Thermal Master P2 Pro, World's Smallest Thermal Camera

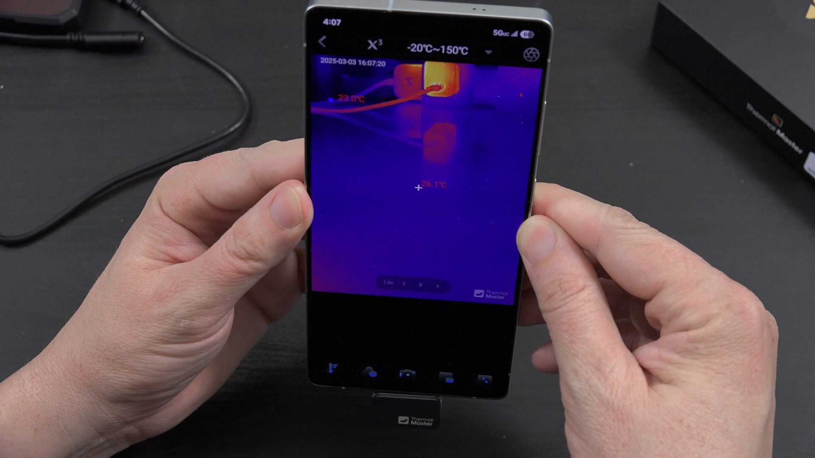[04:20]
of the best quality of life improvements in my video I showed my huge topped
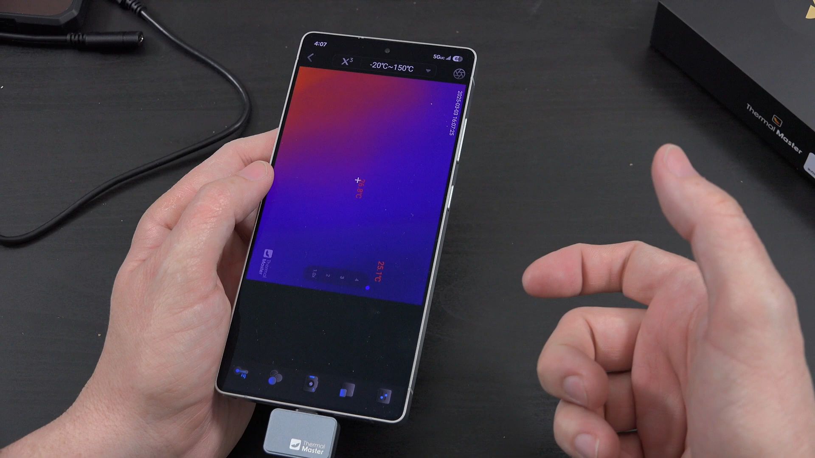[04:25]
on gun they have now added the highest lowest
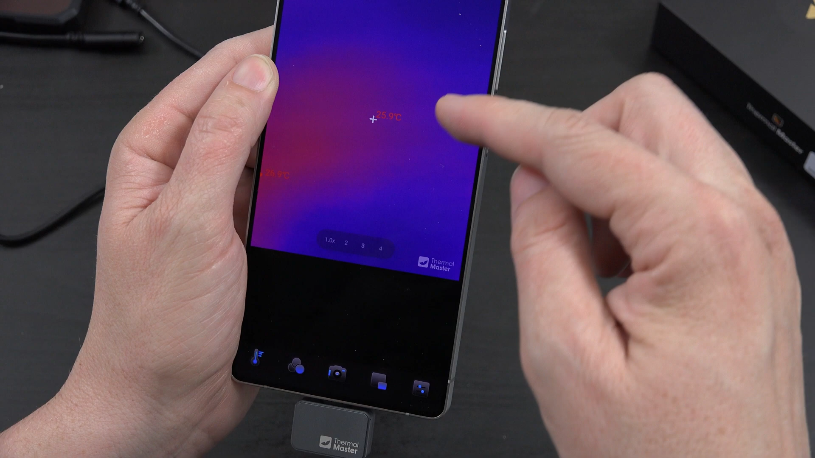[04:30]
and where it's aimed at so you get three different readouts at
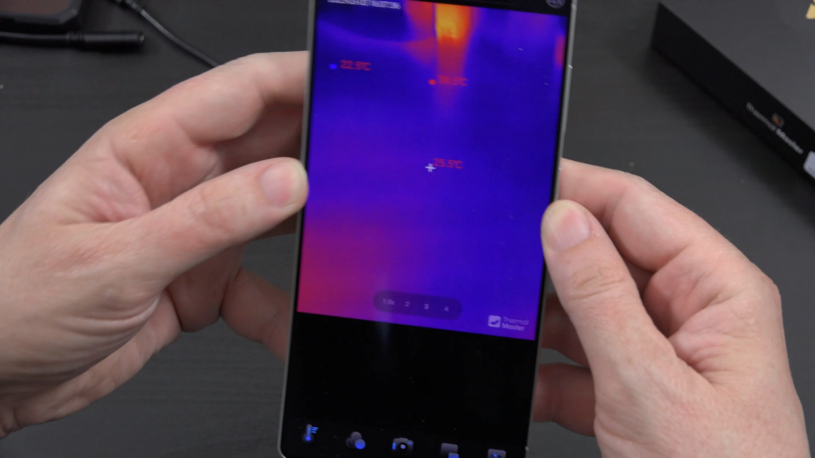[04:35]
one time so I have my laptop charging right now and it's providing 70 watts
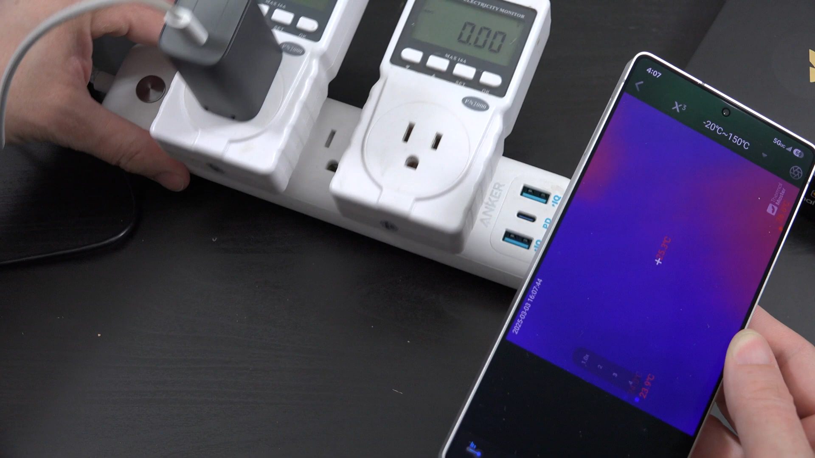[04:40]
to my laptop from this thing and if I point the temperature gun at it I'm
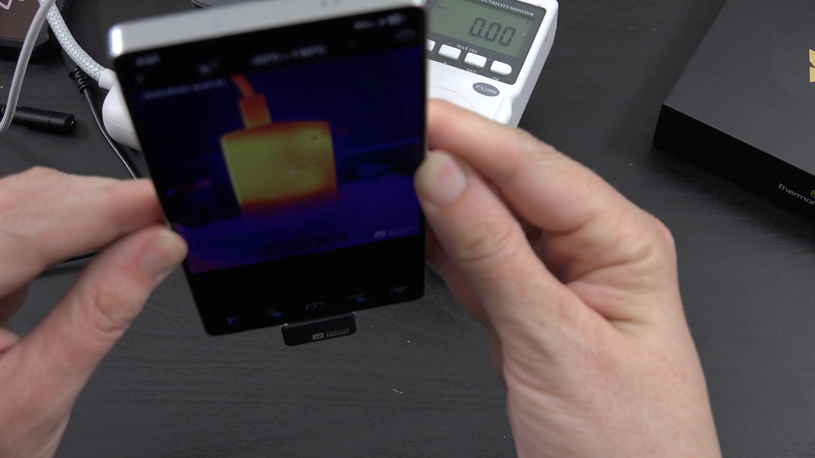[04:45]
just gonna record so you go here to the record button and you hit start and
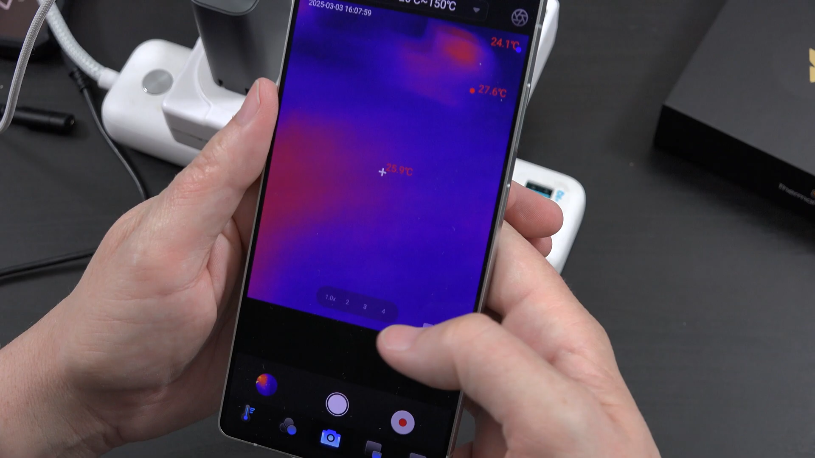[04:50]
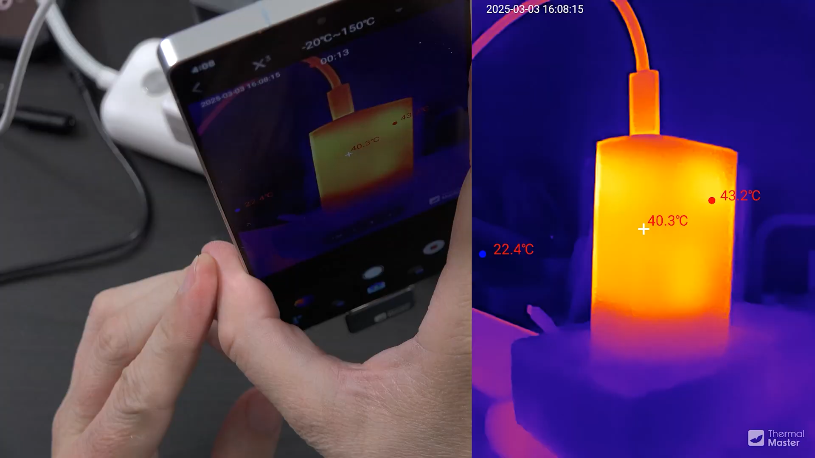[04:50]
On screen: spot 40.3°C, max 43.2°C
then as you can see the hottest is gonna be kind of the top right says 42 I have it pointed at the center which is 40 and then the lowest is off to the side at just 22 and
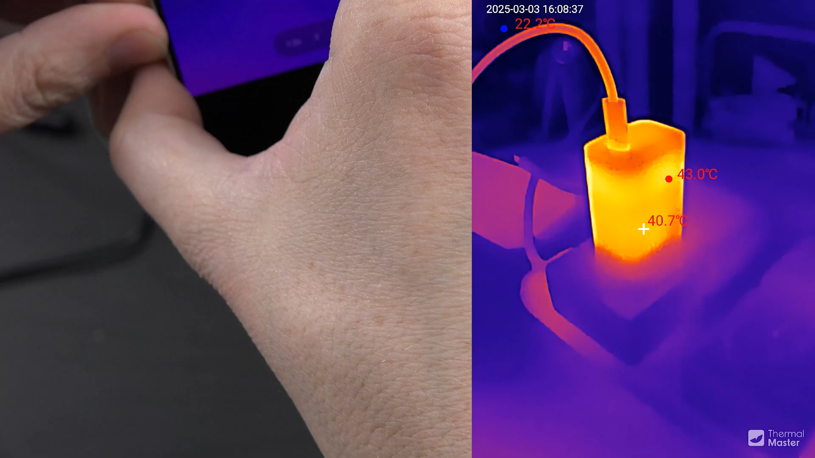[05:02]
On screen: min 22.2°C
now it shows the hottest is 43 what I have it pointed at is 40 and then off outside of the picture it's gonna be 22 degrees Celsius all
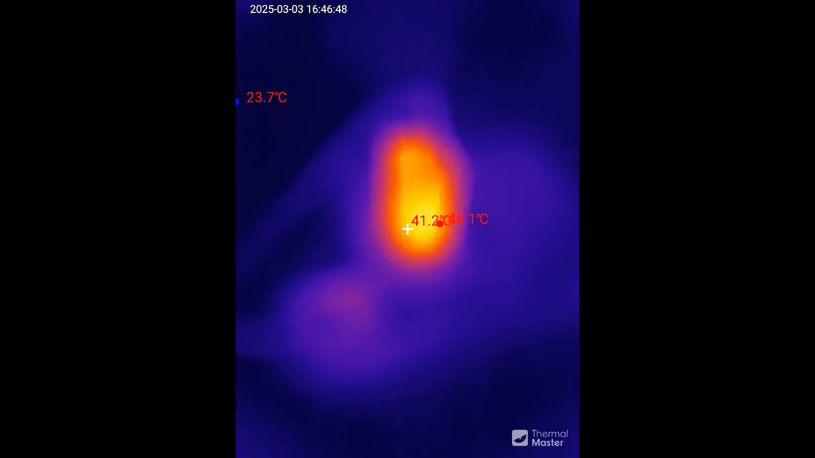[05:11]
right and now we have the little macro lens attached it's as simple as popping it off right and then popping it
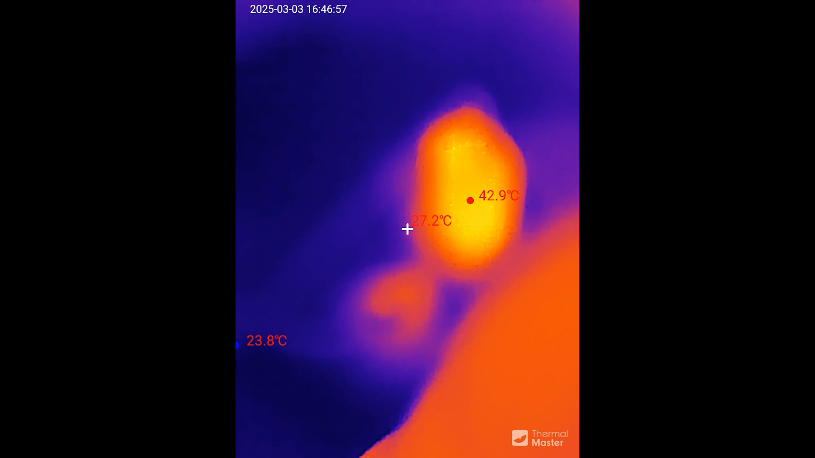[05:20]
On screen: max 42.9°C
on and then once it's on we can get really really close and
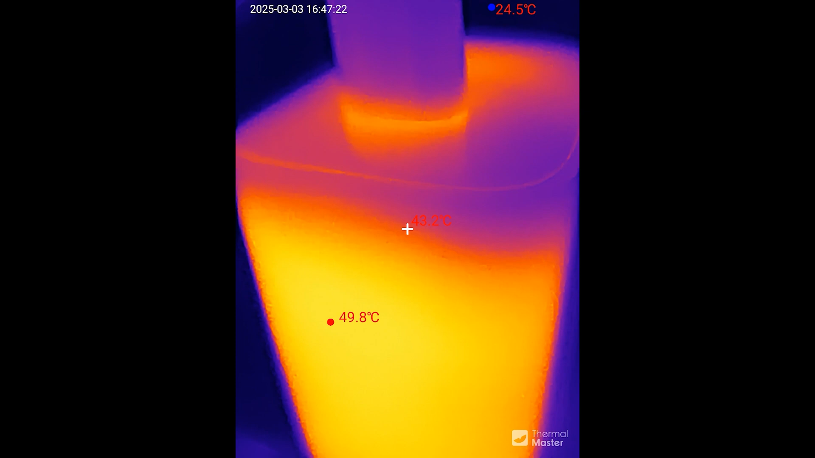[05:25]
look at that detail my gosh we can get
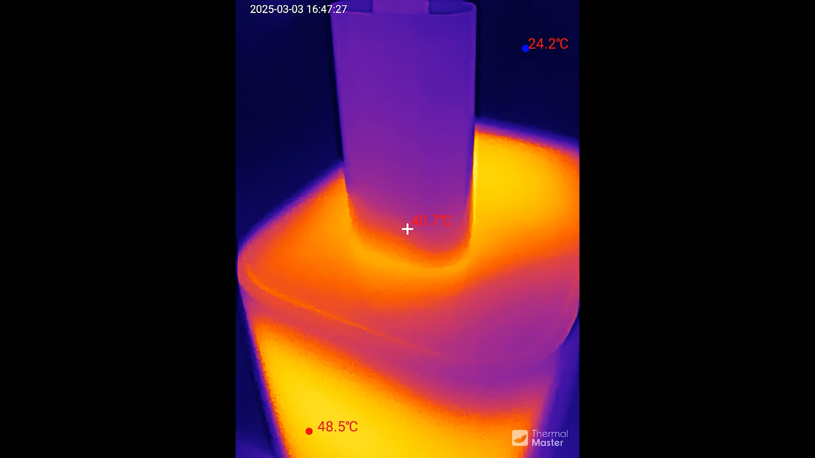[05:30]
super close with the macro lens and then when we want to get further away we
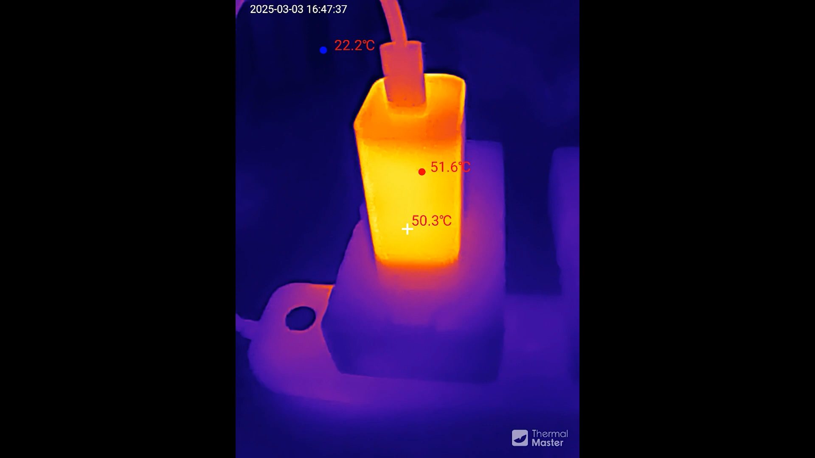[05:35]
just pop the lens off and it is in its full detail from further away so there's
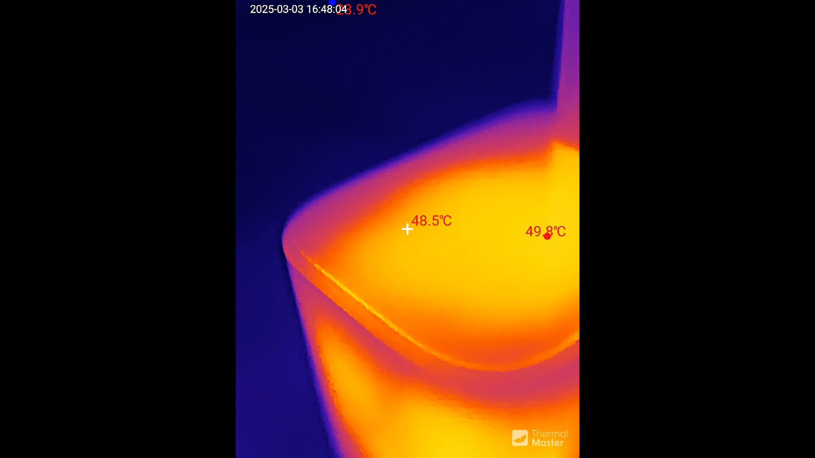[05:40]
the macro functionality very clean view
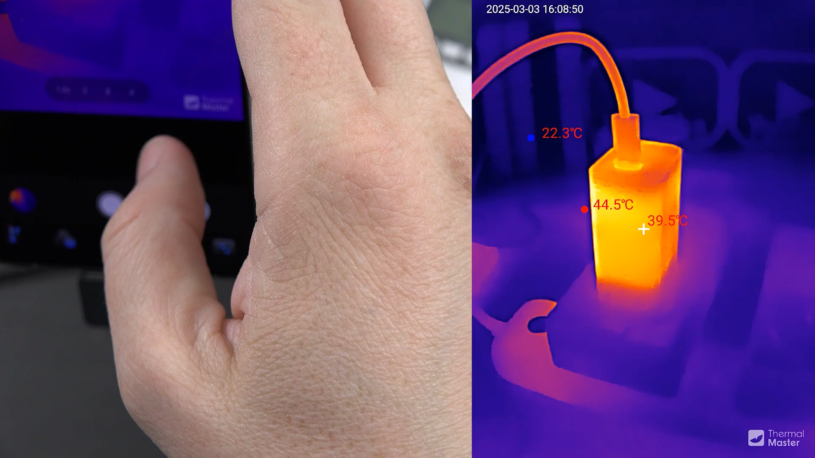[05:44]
On screen: spot 39.5°C
so this is a higher
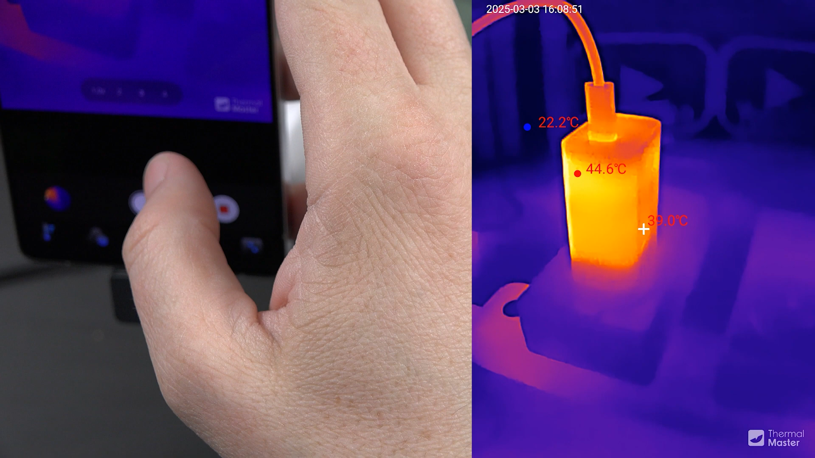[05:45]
On screen: max 44.6°C, min 22.2°C
quality version and smaller than the p2 because this is the
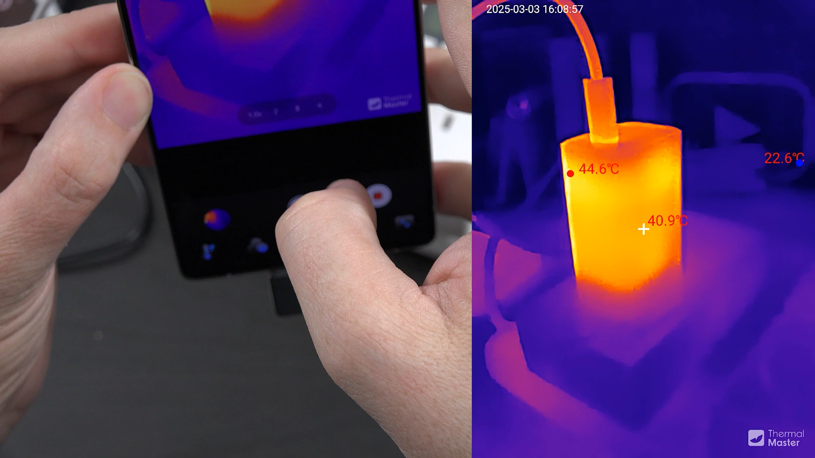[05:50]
On screen: spot 40.9°C, max 44.6°C
p2 pro but this is fantastic because you can basically see exactly what's going on with your device you can point to set circuit breakers and see how hot
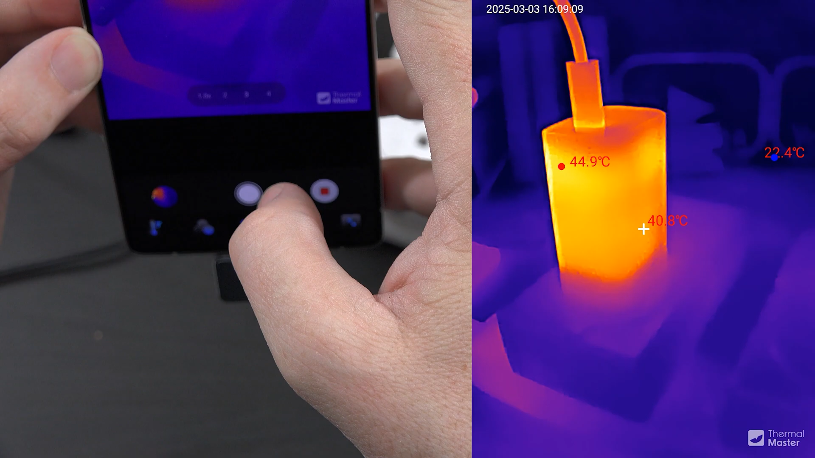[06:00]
On screen: spot 40.8°C, max 44.9°C, min 22.4°C
your circuits are